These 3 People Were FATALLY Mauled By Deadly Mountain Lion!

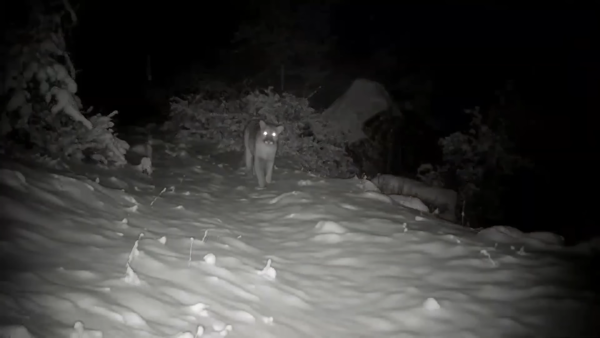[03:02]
and under cover of darkness, the cougar crept closer to the unsuspecting dog and pounced on it at the last second.
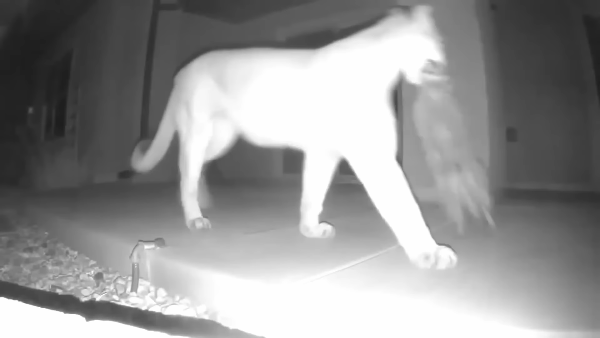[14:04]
Elsewhere, they also hunt smaller mammals such as raccoons, porcupines, and wild turkeys.